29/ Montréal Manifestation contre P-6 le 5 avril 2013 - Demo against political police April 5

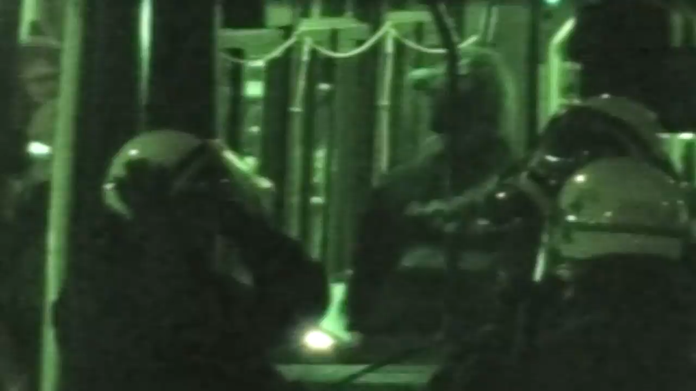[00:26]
So, they're taking people individually to the buses, you know, we're through the window.
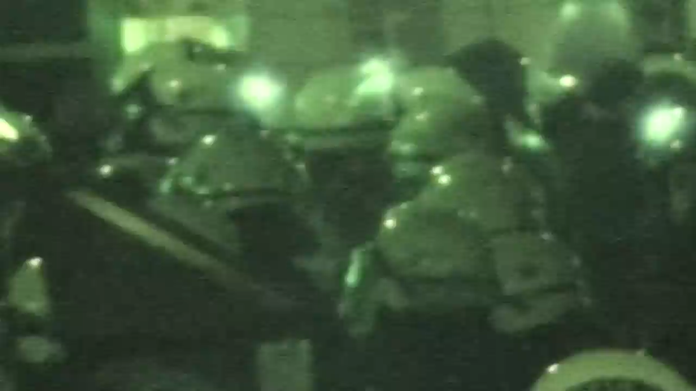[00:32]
A policeman takes down their personal information for their arrest ticket.
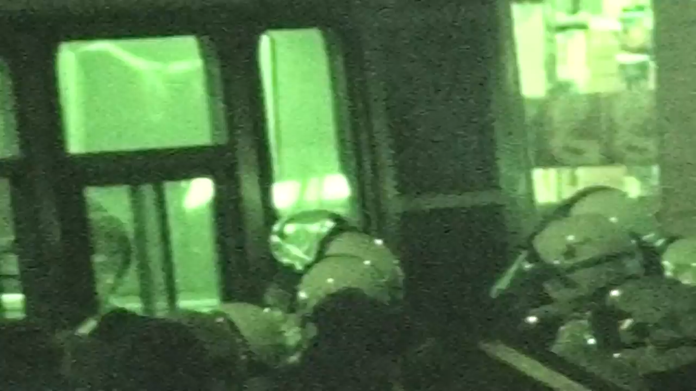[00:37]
And meanwhile, the police are sitting inside the bus in the warmth of the heating system there.